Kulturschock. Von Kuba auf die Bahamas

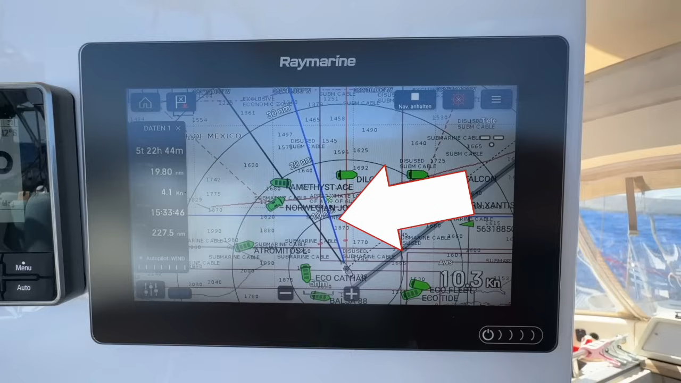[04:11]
Jetzt sollte man meinen, nach einer Wende könnten wir annähernd unseren Kurs laufen. Aber da haben wir die Rechnung ohne die Strömung gemacht.
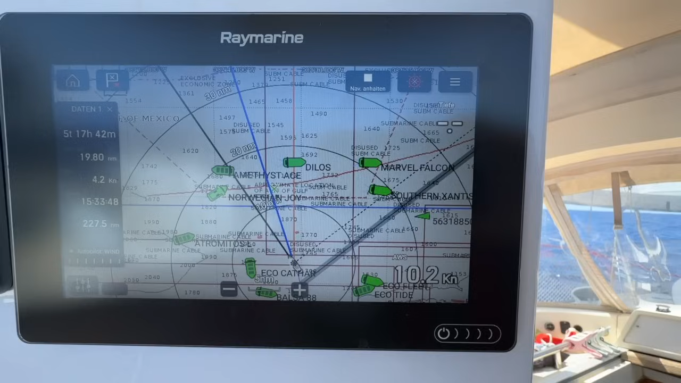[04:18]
Denn die drückt uns wieder zurück nach Kuba. Also müssen wir kreuzen.